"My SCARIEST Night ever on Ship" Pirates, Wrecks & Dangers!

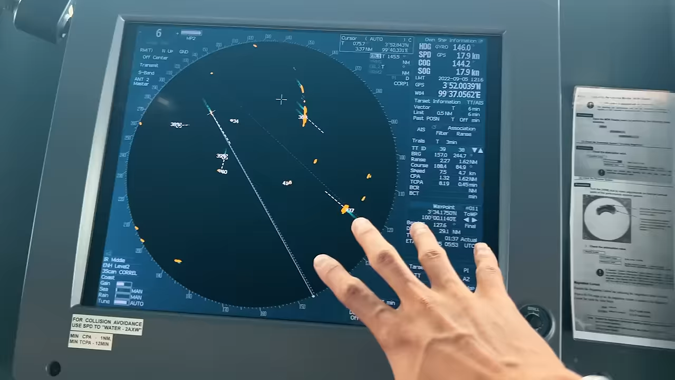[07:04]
And we have got another island just outside.
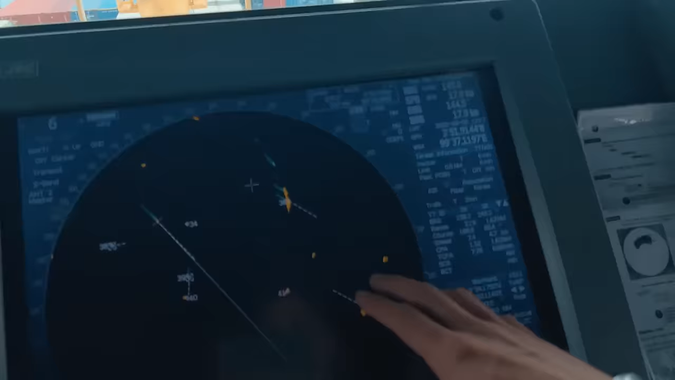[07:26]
There are fishing boats. Many fishing boats. And there is a vessel which is coming right ahead.
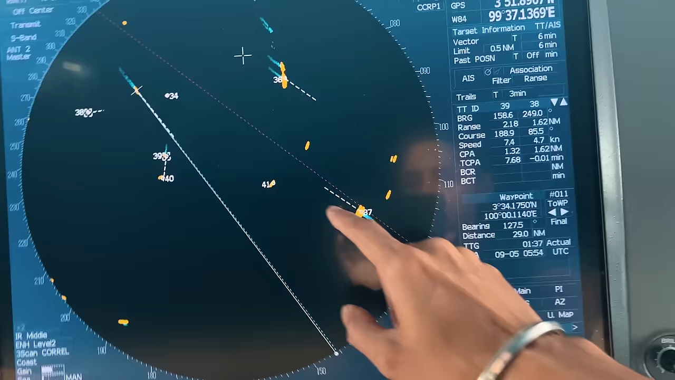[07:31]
So, I have given an alteration of starboard of around 10 degrees from the original. Pass it clear.
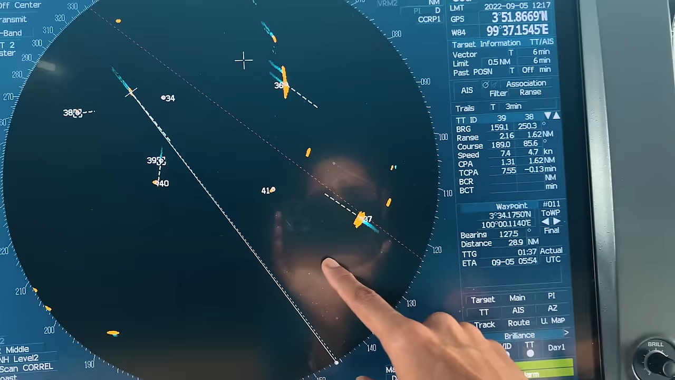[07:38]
And then we will go back onto our original track. To be aware of this wreck as well.